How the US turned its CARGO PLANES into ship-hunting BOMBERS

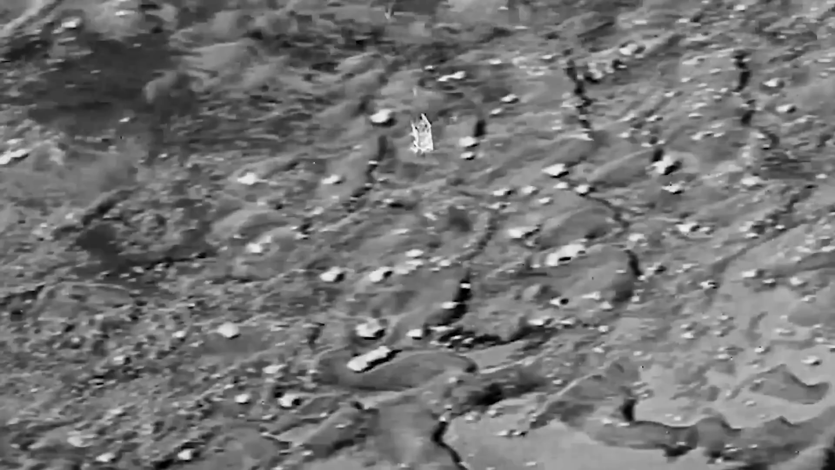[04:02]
each with a control box onboard that manages when the weapons are actually launched, as well as a parachute stabilizer, meant to orient these pallets in a downward-facing direction so the weapons can drop out of the pallet,
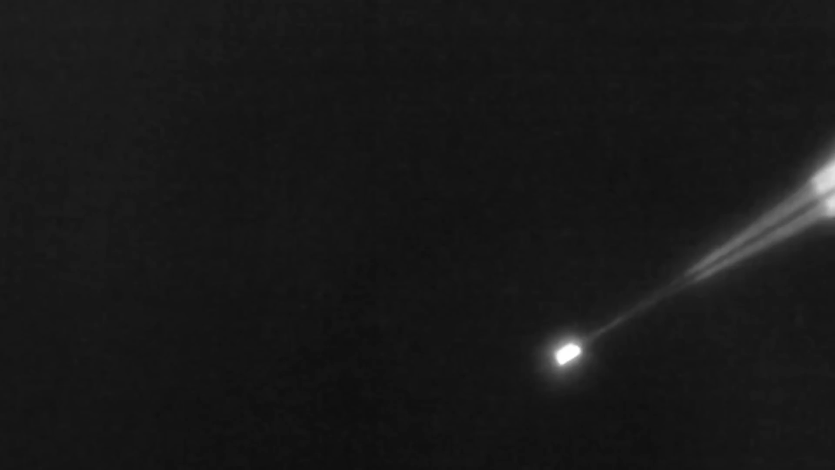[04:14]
expand their wings, take off under their own power, and fly on toward their targets.